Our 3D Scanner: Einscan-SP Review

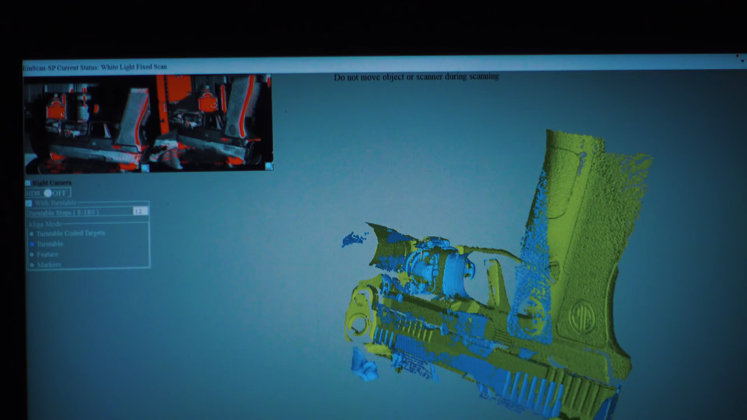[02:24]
Now as the object turns on the turntable,
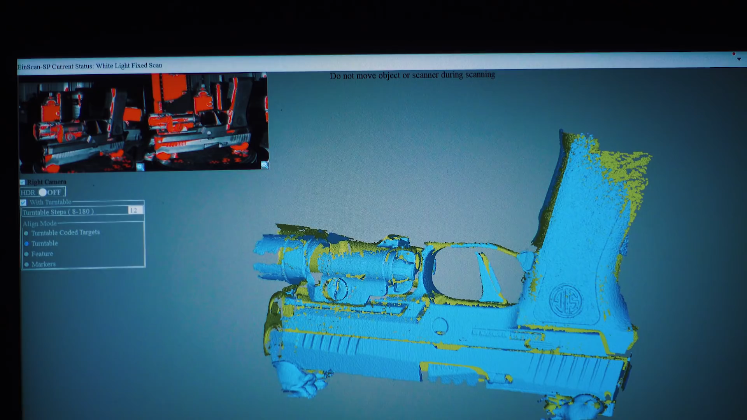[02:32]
scanning more and more of the handgun from different angles and trying to piece all of those together.
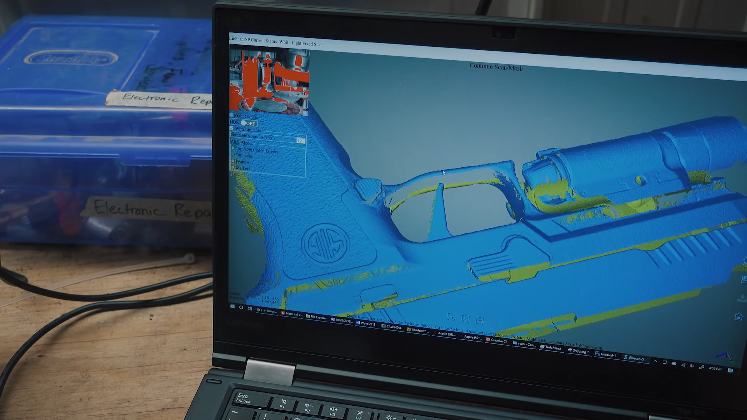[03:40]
That's why it's so handy to have the computer model,
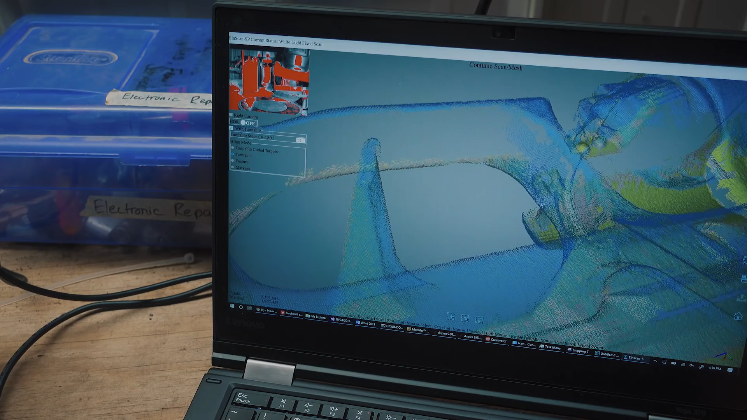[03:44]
because we can get very precise measurements off of every single one of these points,
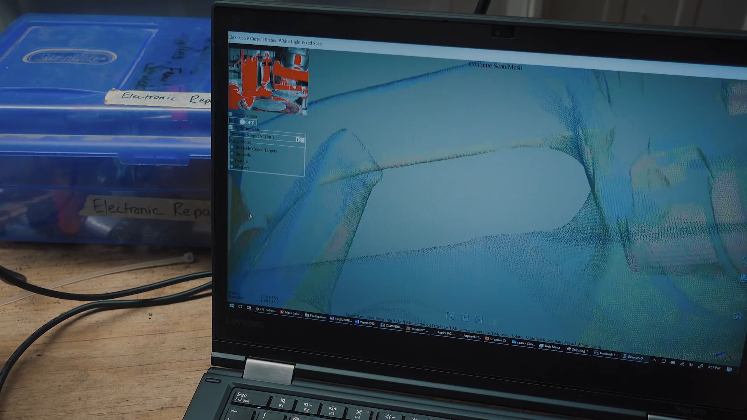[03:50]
and there's millions of them all over the object that we can go by to figure out exactly how we need to build our 3D model.
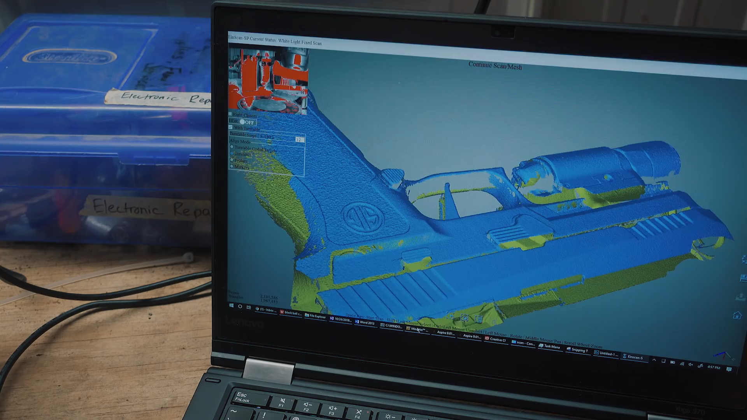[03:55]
And all of that has really helped us to save a ton of time.
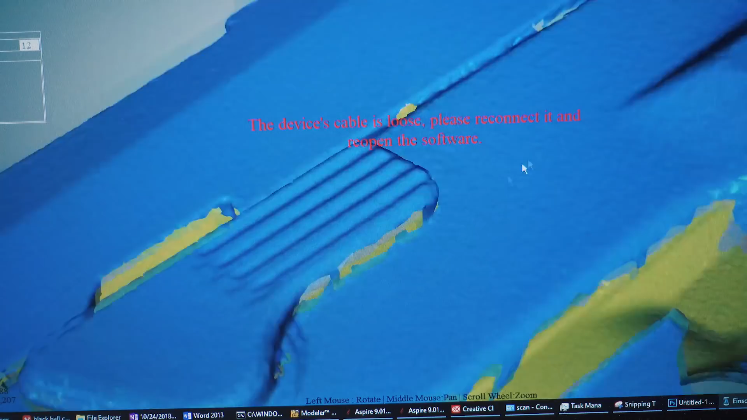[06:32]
or if you need to be able to scan down to a few thousandths of an inch to get these dimensions exactly right,